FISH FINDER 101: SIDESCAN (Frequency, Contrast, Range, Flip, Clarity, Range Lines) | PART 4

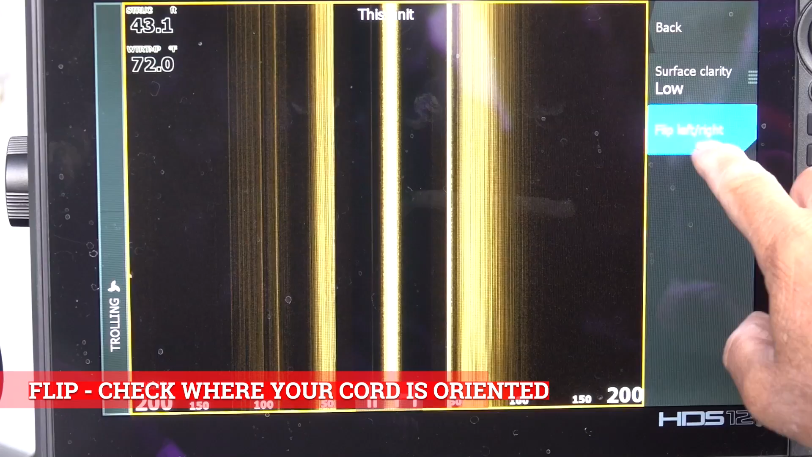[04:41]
So you flip it, you see that orange and it flips. So you could go by a bridge piling or something or a dock that's on the right side and see if it's correct on the right or left.
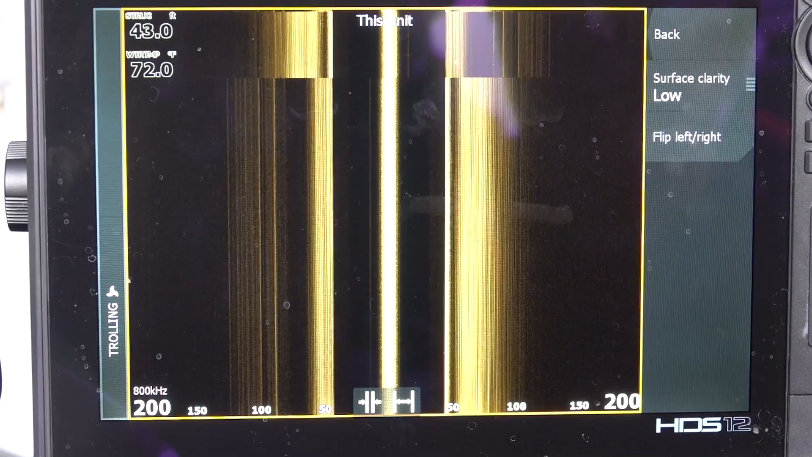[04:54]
But if you have the wire in the front pointing toward the front of your boat, leave it unchecked.
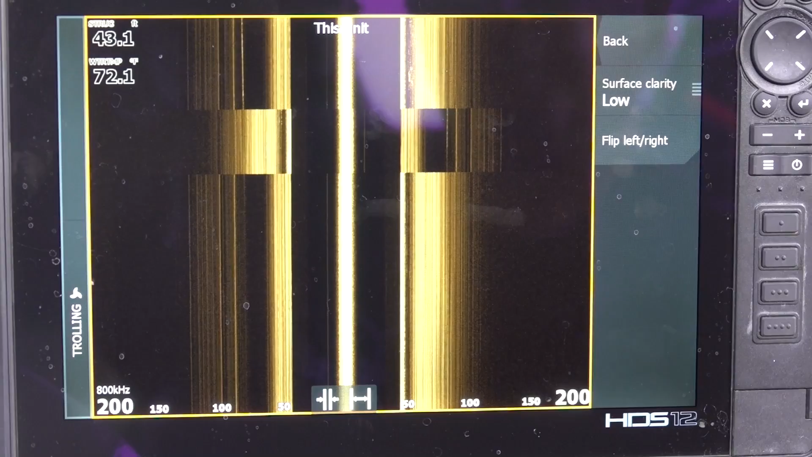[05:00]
So surface clarity, you're going to have a choice of low, medium, high.
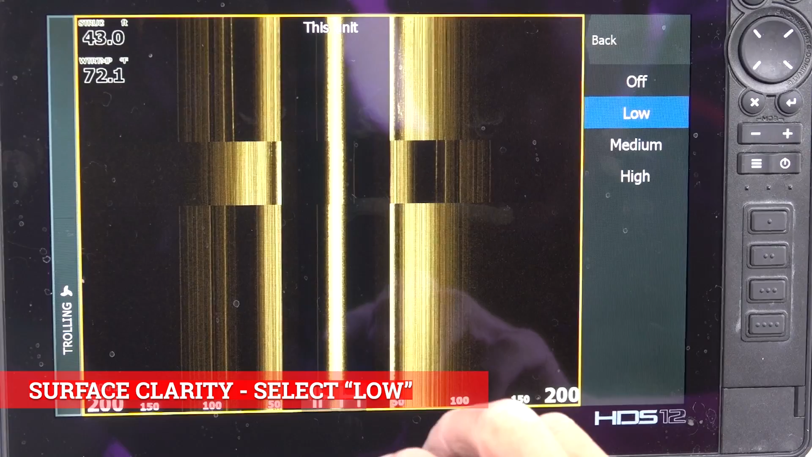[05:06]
On side scan, I don't think it's going to affect your picture any because you're actually scanning off to the side. So your surface clutter is going to be right here.
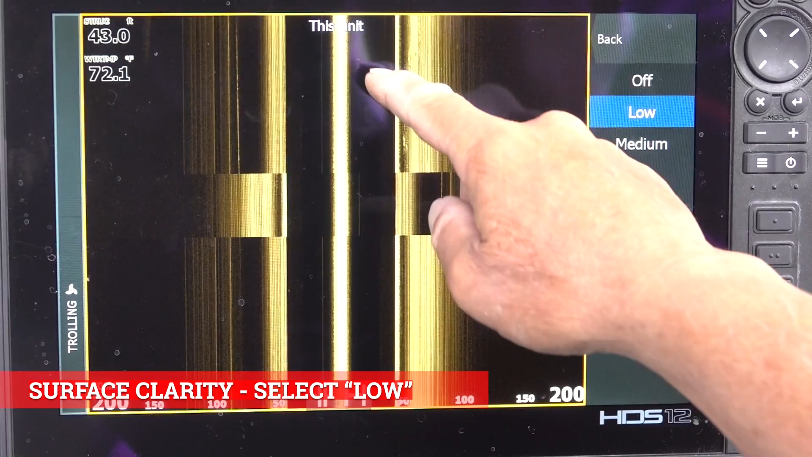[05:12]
So I would just leave it. I leave mine on low all the time. I never change it.
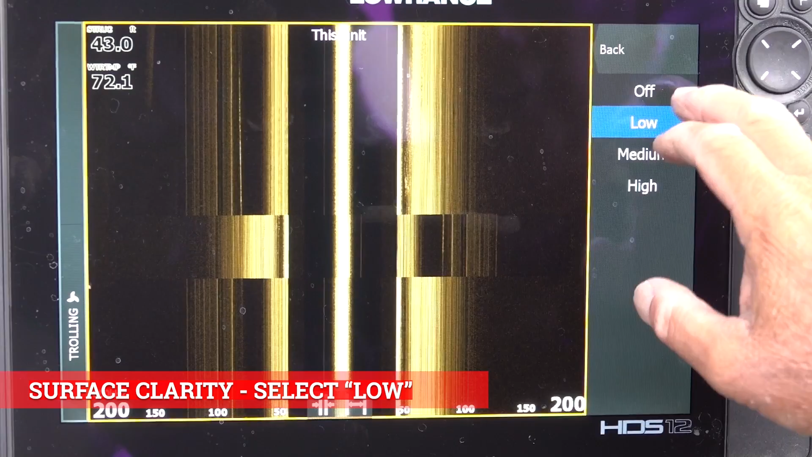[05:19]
On screen: depth 43.0 ft
You can experiment with it. But remember, filters always reduce your picture.
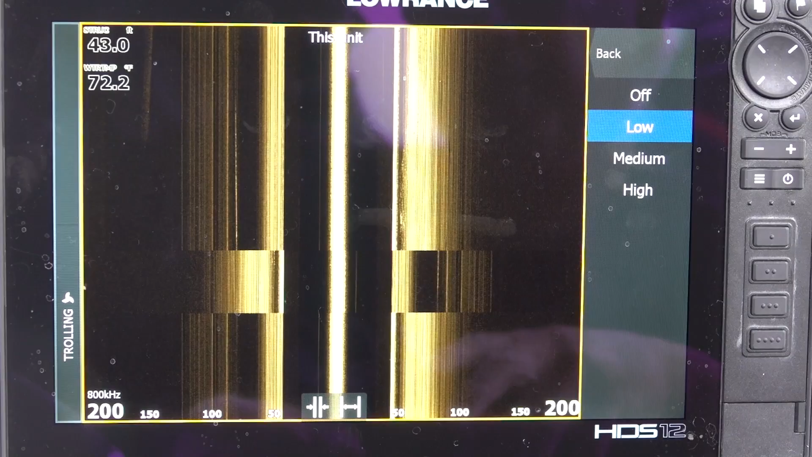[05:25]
On screen: depth 43.0 ft, water 72.2°F
So when any time you filter something, you're not going to have as much gain.
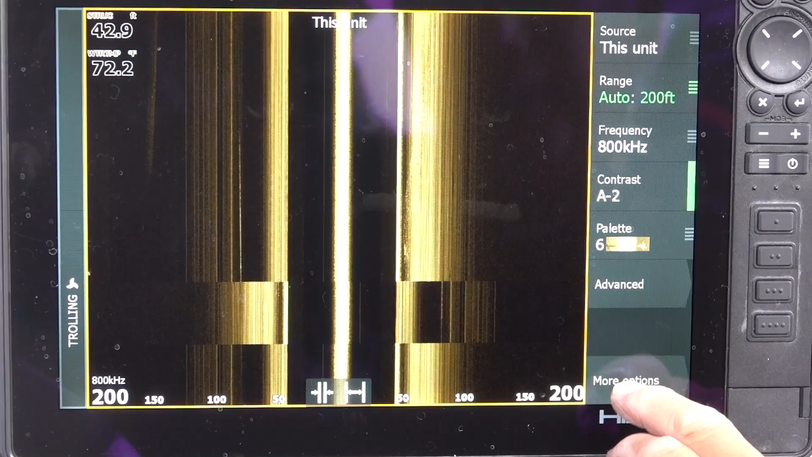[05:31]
So I just leave that on low and we're going to go to more options on the bottom here. So you can at any time.
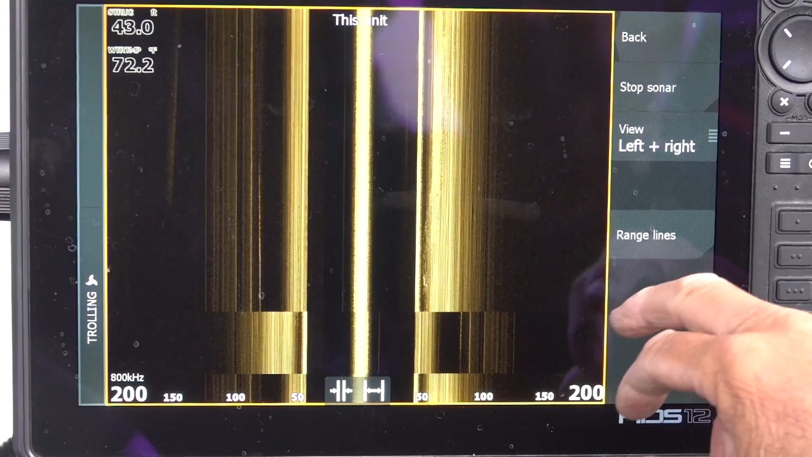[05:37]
So like if I saw something that I wanted to see, I hit stop sonar. You see stopped across the screen, pitch or freezes.
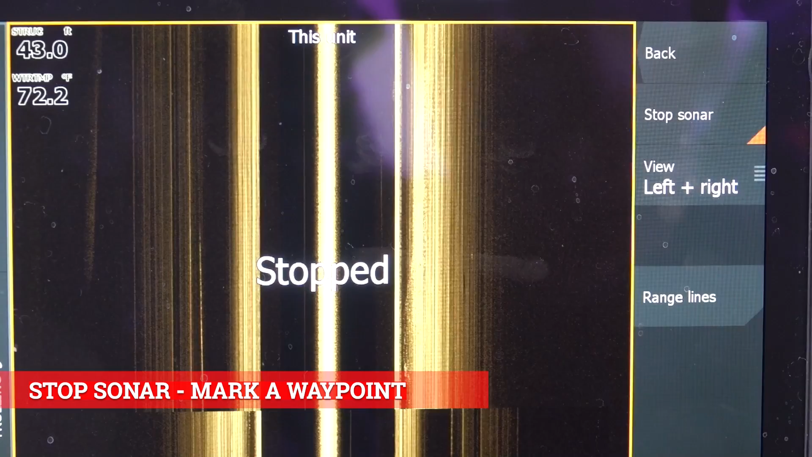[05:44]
On screen: depth 43.0 ft
You could do whatever you want. If I wanted to put a waypoint, I would just touch the spot like that, hit the flag twice and it'll mark that spot.
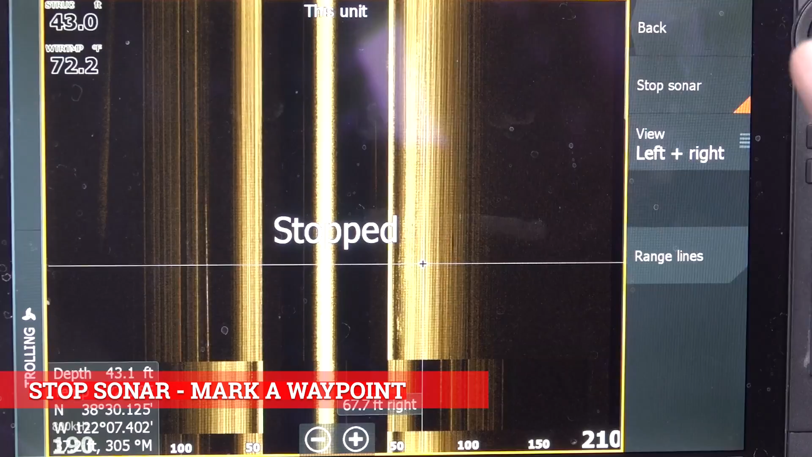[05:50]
On screen: depth 43.1 ft
So I want to clear the cursor back, go back to more options.
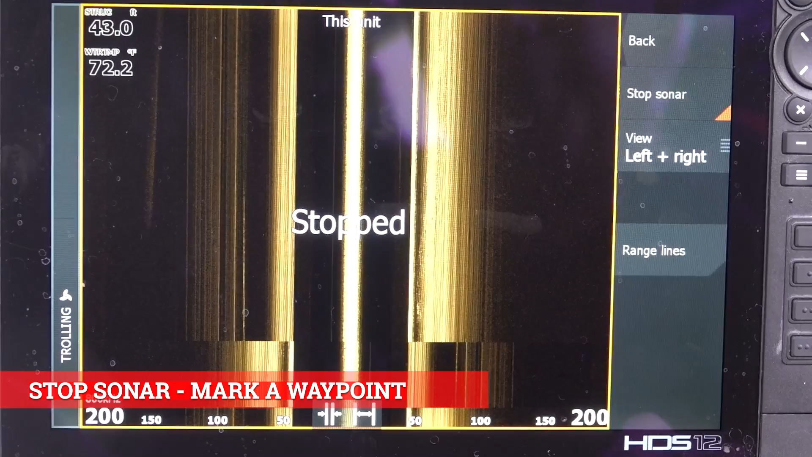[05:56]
So to release it. So if you see that stop, you got to go in here and uncheck it and get it off.
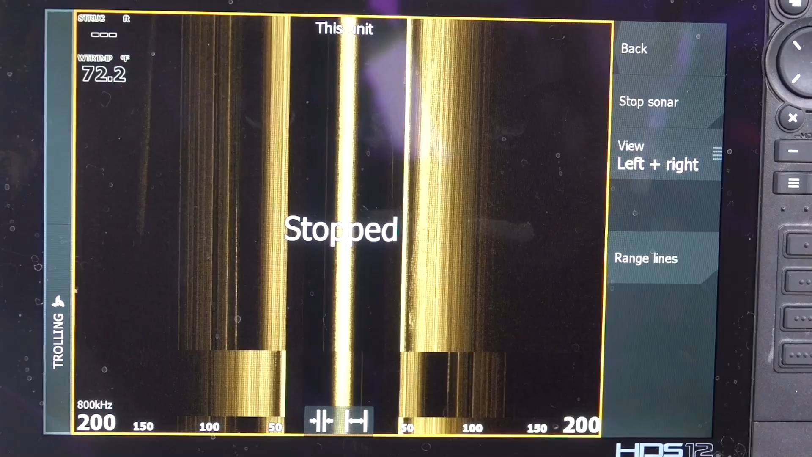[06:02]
On screen: water 72.2°F
Right now I'm viewing left to right.
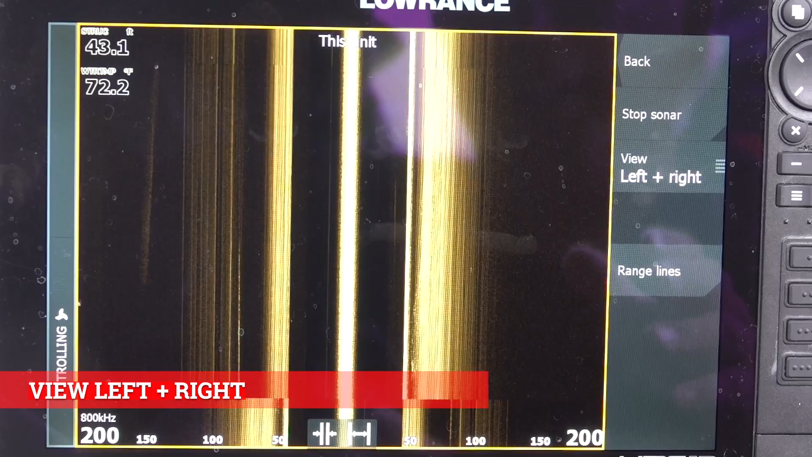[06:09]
But if I was going down a bank and the docks were on the right side, I would just strictly put everything to the right. So I'm only video on the right.
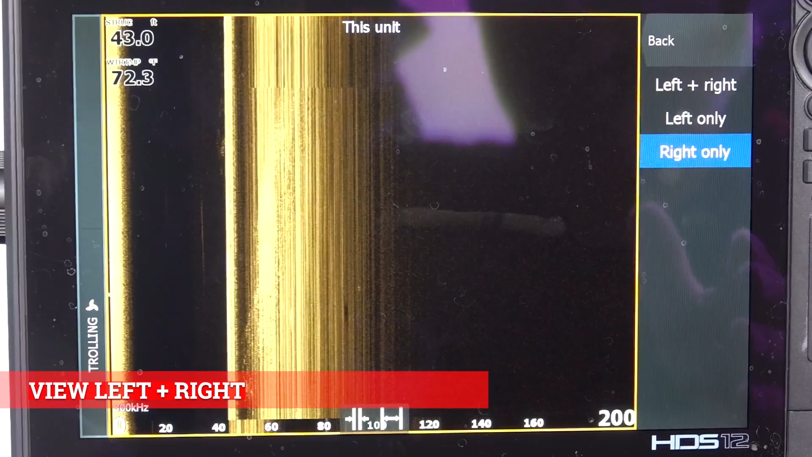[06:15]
If I hit left, it's only looking to the left of the boat.
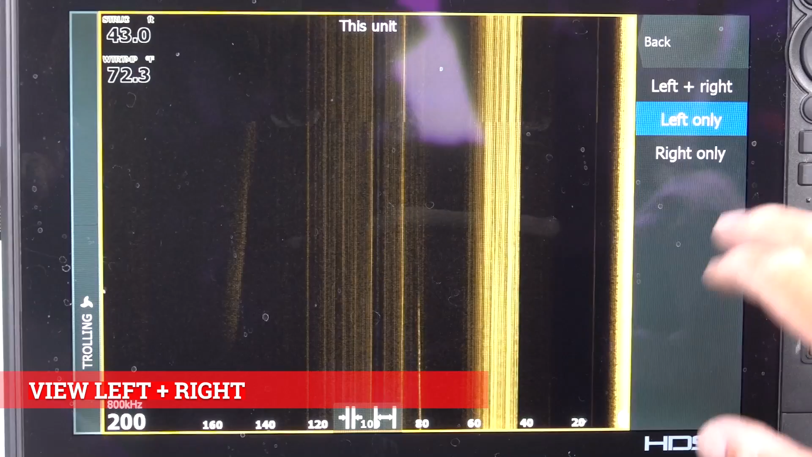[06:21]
If I'm going somewhere and I want to see the whole picture, I put it on left and right. So this is the boat here.
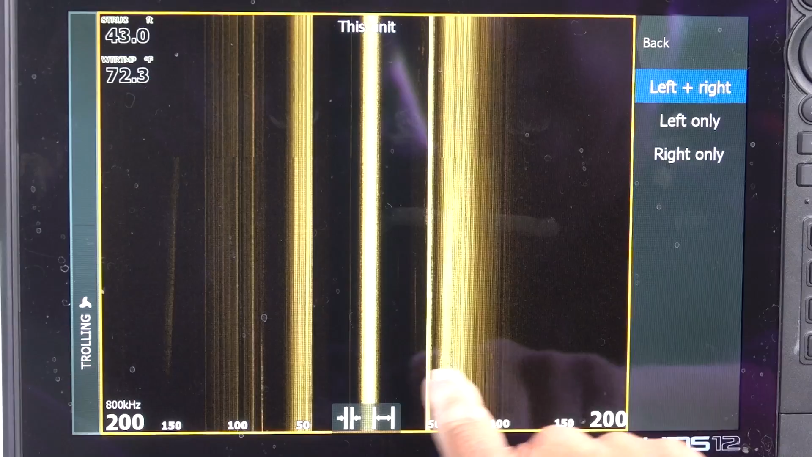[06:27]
On screen: water 72.3°F
This is the right. I'm looking out 200 feet. This is the left. I'm looking out 200 feet and I'm in 43 feet of water.
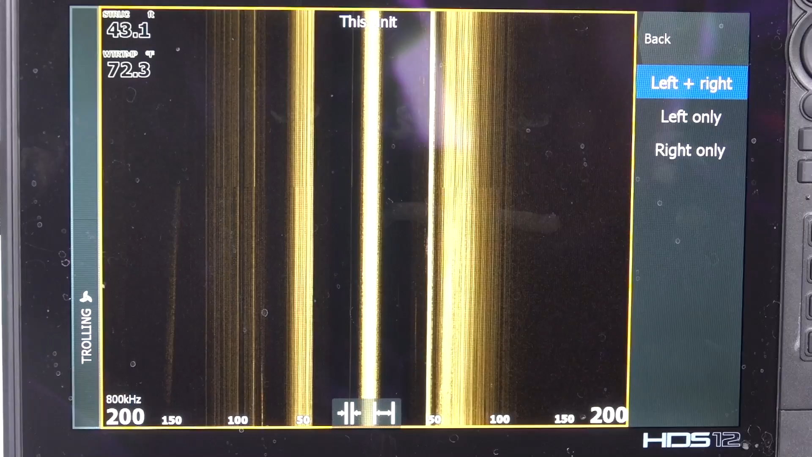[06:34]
That's how wide this thing looks. And we're going to go back range lines.